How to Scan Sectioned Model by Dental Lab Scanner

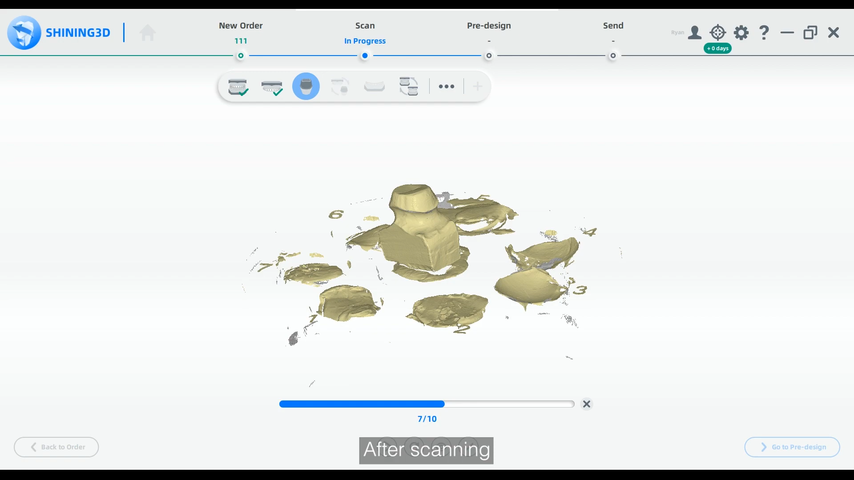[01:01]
After scanning, the software automatically matches the occlusion with the upper and lower jaw data, and the die data with the working jaw.